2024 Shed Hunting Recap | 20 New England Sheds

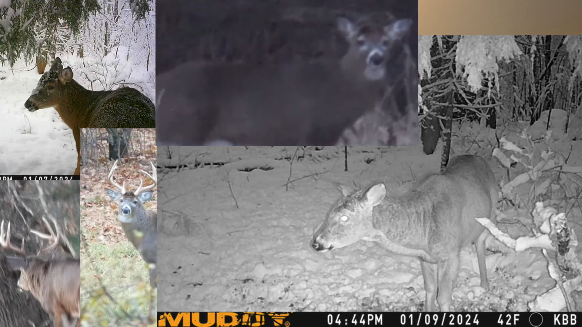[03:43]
a month um he's got holes in his beams on this side um he's only probably 120